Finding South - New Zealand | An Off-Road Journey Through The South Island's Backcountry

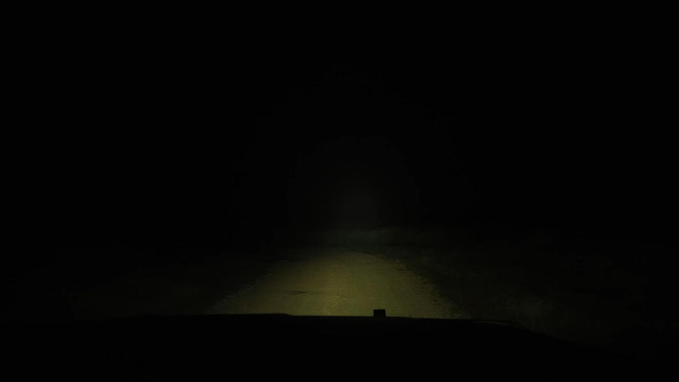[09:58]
Seems like we're getting higher, driving through some clouds at the moment. It's all a bit exciting. We'll see where we end up.